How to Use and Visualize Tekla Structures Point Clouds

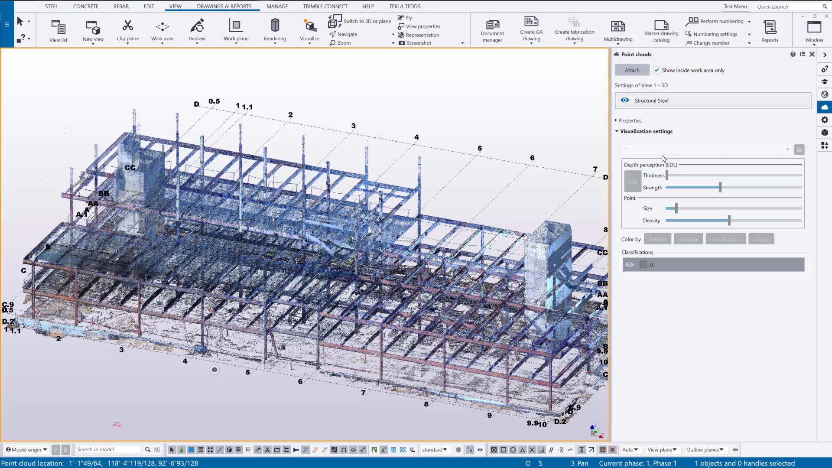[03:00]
their classifications and we can even color by clashes. Now you'll notice these settings right now, they're grayed out and I'm not able to manipulate any of these properties. The reason for that is if I go into the settings menu here, I have use legacy rendering selected. You want to make sure that DirectX rendering is active, so we want to deselect use legacy rendering if you have that option highlighted.
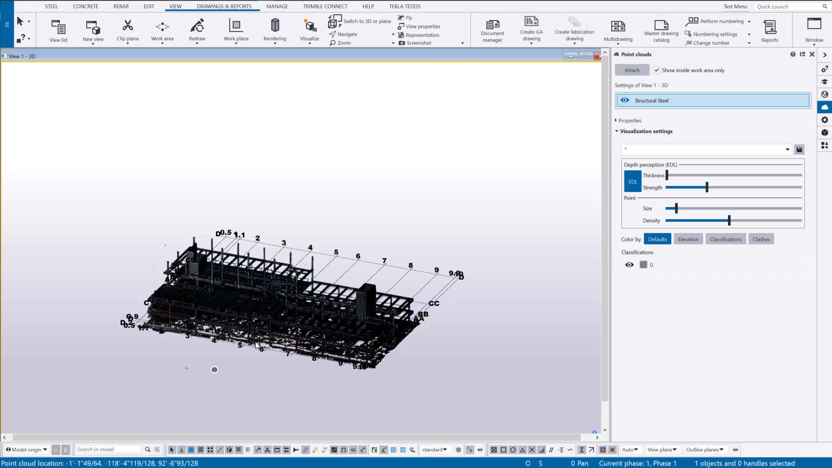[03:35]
So I can adjust the depth perception or EDL which is eye dome lighting and it helps improve the depth. We can also adjust the size and density of those individual points and there's different options to color the points by different parameters such as elevation or clashes.
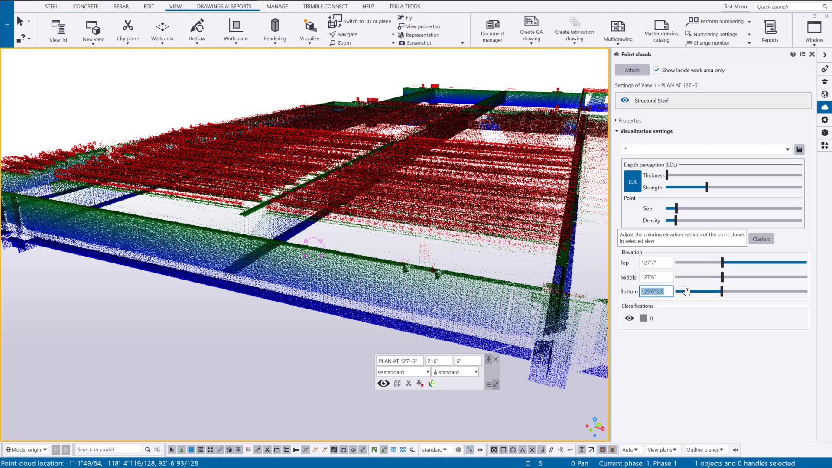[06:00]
And from this middle value to the bottom value, it'll transition from green to blue. So let's change this to just be six inches below the middle. So I'll do 127 feet. I'll hit modify. Or maybe we can exaggerate it just a little bit more.
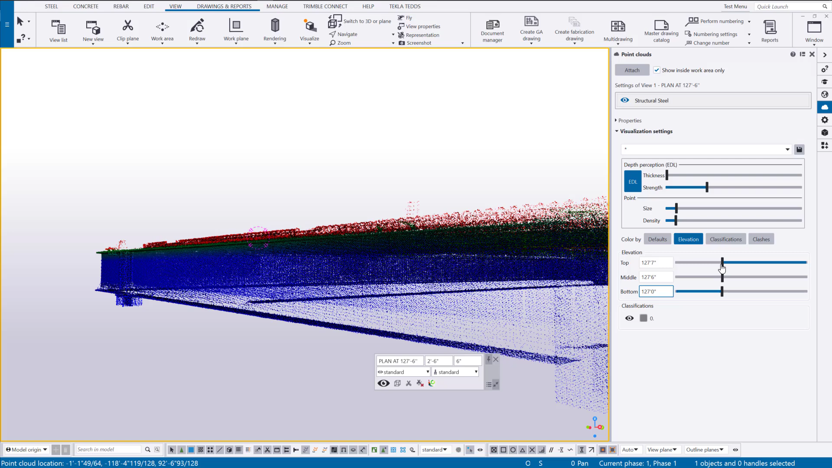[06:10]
We'll have it be 12 inches from this middle value. So the beams, it looks like the top of beam, they are what they're supposed to be around 127 foot 6.
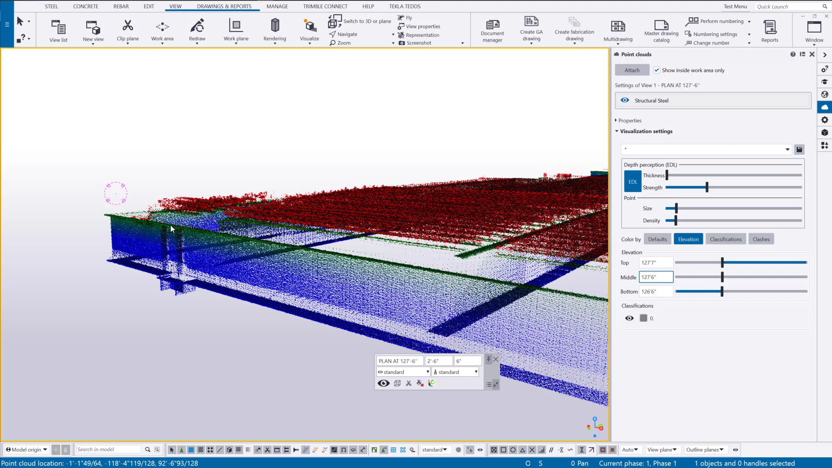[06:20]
They're showing as green. Now 12 inches below that, it's going to be about right at this location. You can see how that color is transitioning from green to blue. So at this point, everything below this is going to be blue.
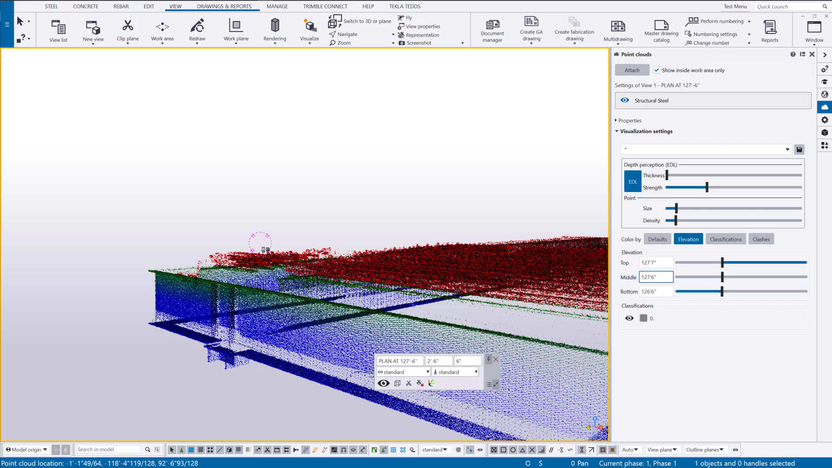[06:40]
Above my 127 foot 7, it's going to be red. So that's all for reviewing the color by elevations option.
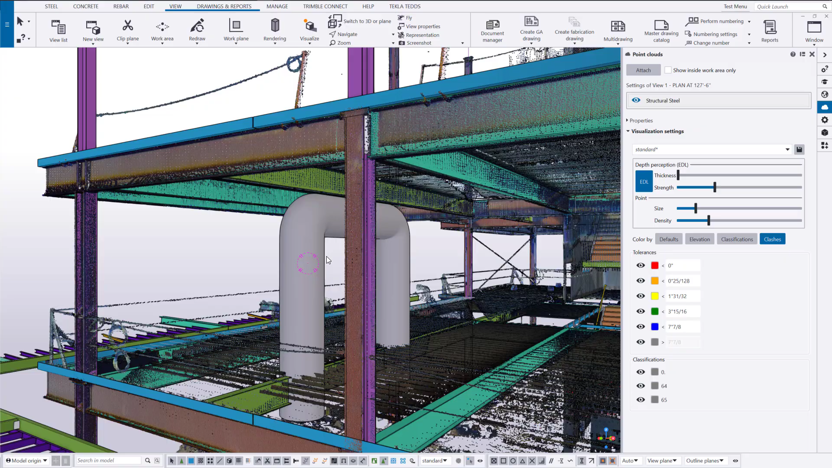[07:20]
Once I select on an object, I'll grab this MEP ducting here.
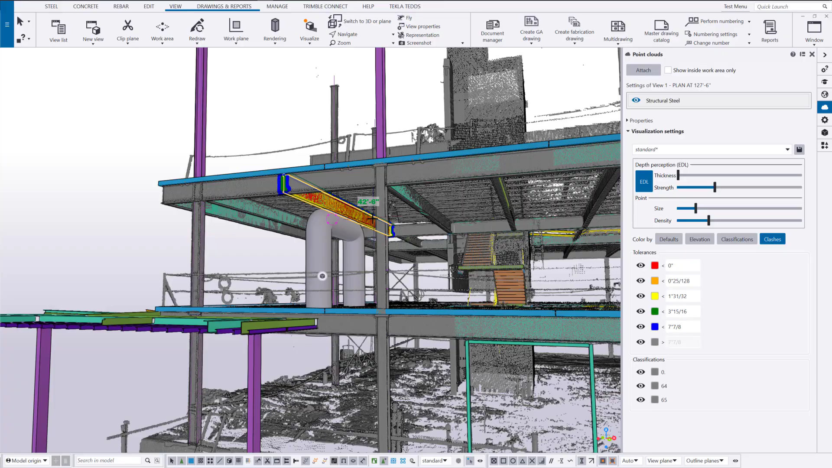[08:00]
bring those in and be able to measure tolerances or clashes with what you've scanned in the field. And we can of course also select on Tecla native objects like I could select on this beam and I could even use this feature to see how closely the steel beam that I modeled in Tecla,
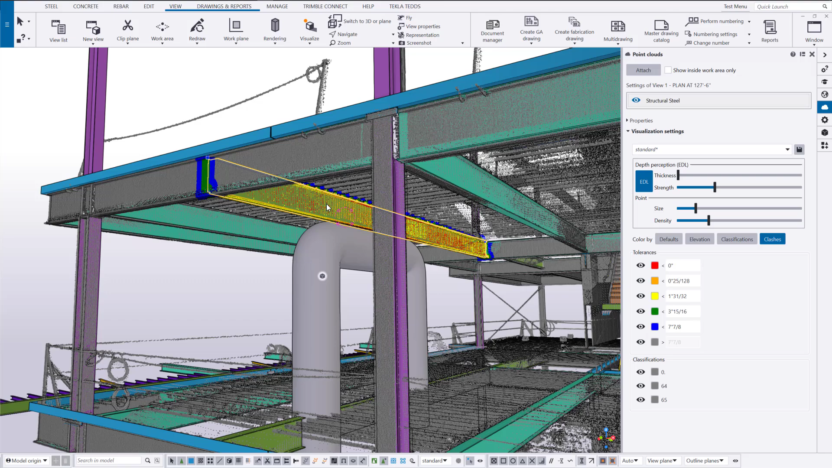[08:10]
how it's matching up with what was actually constructed and scanned in the field. Though the primary purpose of this is to of course check clashes as the name implies, but you can also sort of use these features in your own unique ways too.
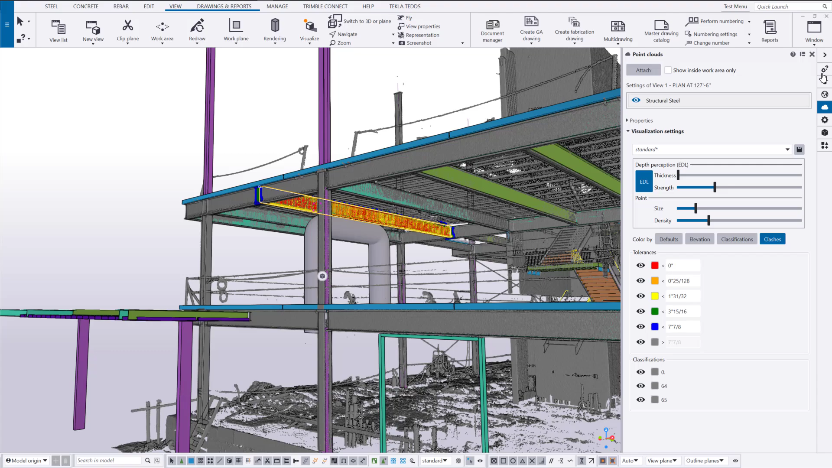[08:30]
So I brought in a reference object, it might just look like a Tecla object, but if I turn this IFC on and off you can see that that is indeed a reference object.
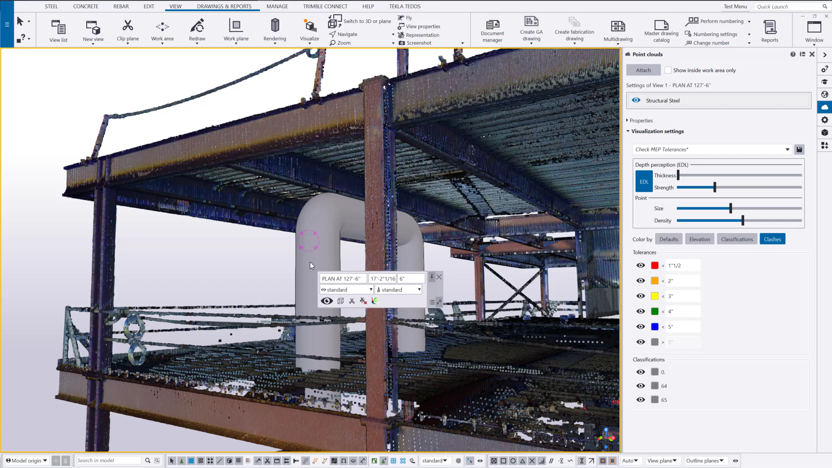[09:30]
So I'll highlight that and now we can just see the points.